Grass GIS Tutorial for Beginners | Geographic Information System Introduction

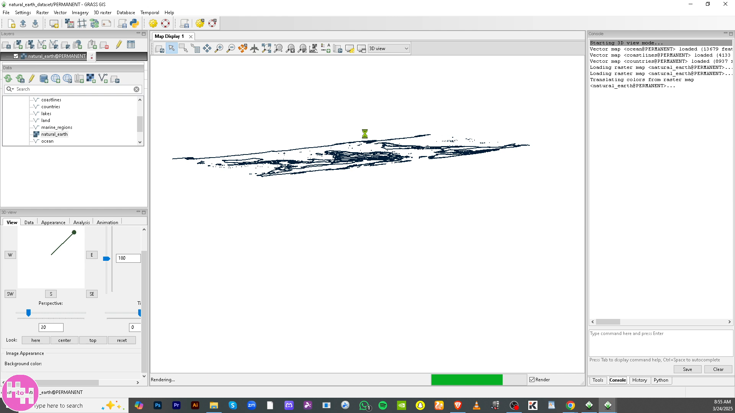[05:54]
a little time to load depending again on your computer's capacity if your computer is laggy you might wanna try